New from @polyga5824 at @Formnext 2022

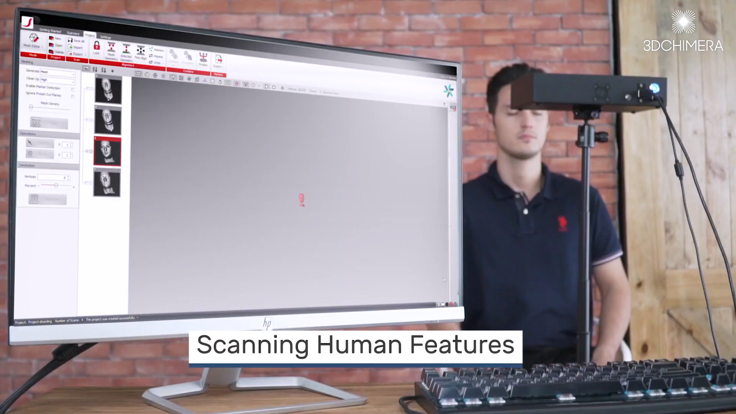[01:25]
You can capture not just the 3D data but you can have the 3D data over time and that gives you all sorts of new useful information that you couldn't get before.